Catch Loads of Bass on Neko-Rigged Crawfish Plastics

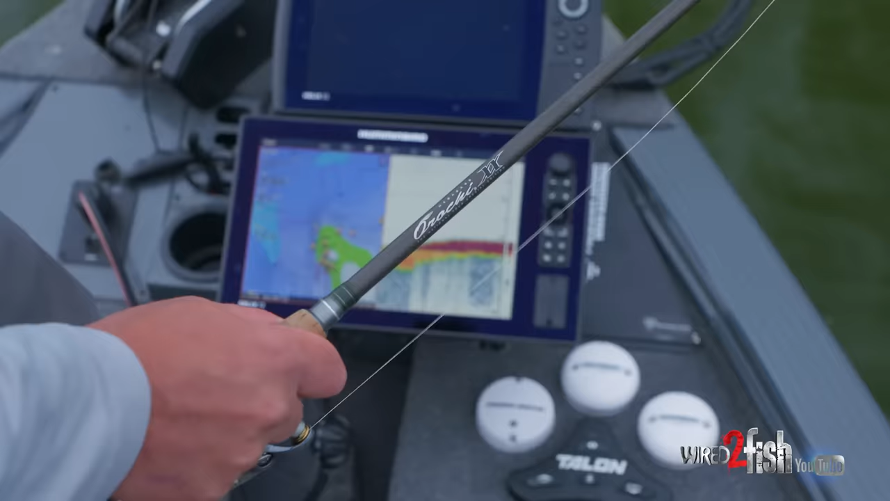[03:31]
downwind casting up the edge of this little structure here and I think we tuned them up a little
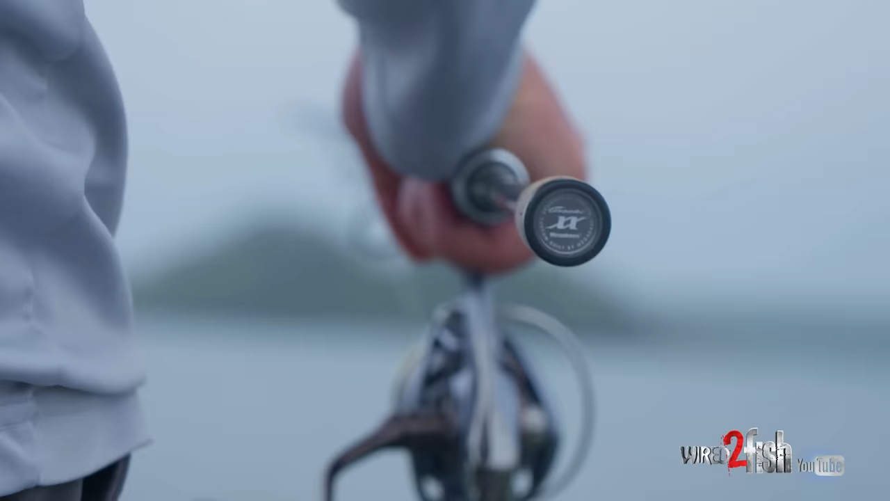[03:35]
bit so what I'm gonna do is just change my casting angle with this knuckle
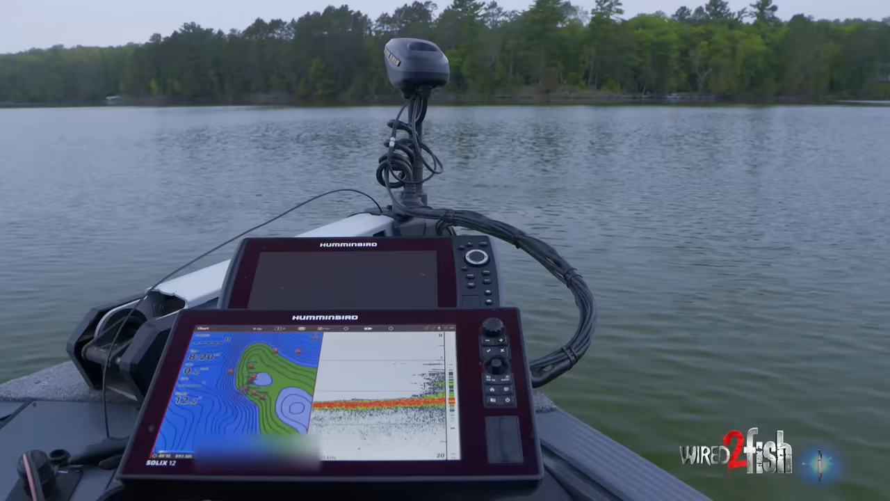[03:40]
rig same thing I'd do with the crankbait so I hit spot lock if you look at my
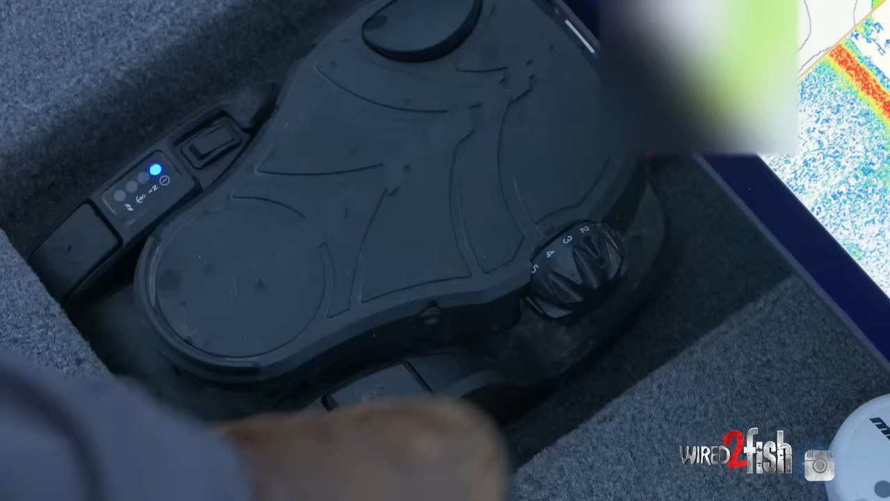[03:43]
map we're now on the tip of it we're
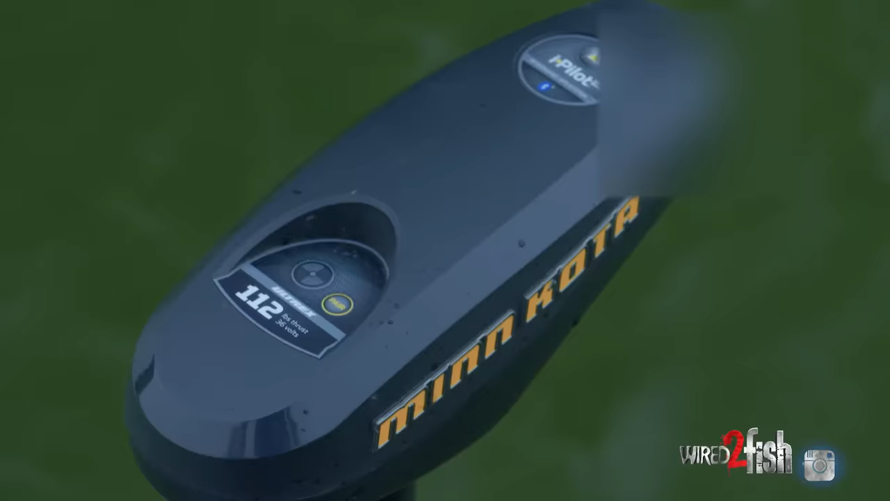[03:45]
on the upwind side and I'm just gonna use the wind and fire down the edge and then I'll just cast off the back of the boat that's one of the nice things about spot lock so right on down the edge that's the edge of my drop off we custom map this spot we're looking at side imaging at the same time it's got good boulders on it it's got a good rock edge
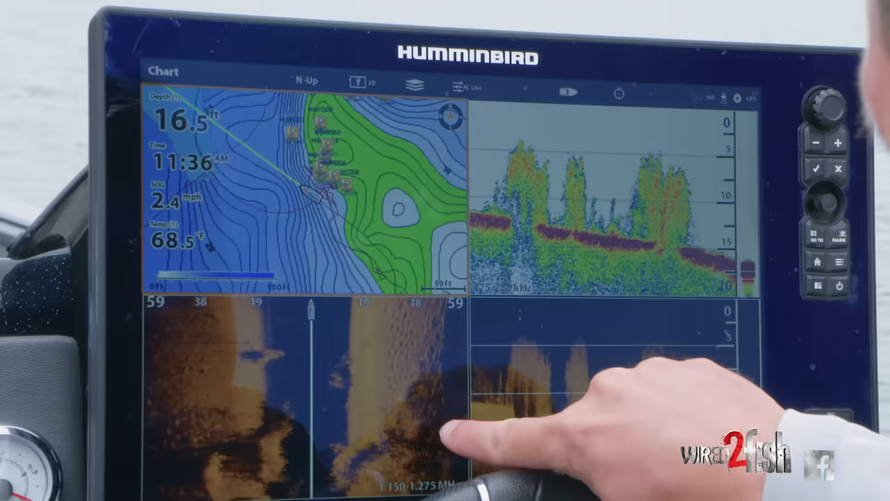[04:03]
On screen: depth 16.5 ft, water 68.5°F, speed 2.4 mph
just off the edge of that outer weed line and that's kind of where we're fishing this bait today just dragging it I don't need to be putting a lot of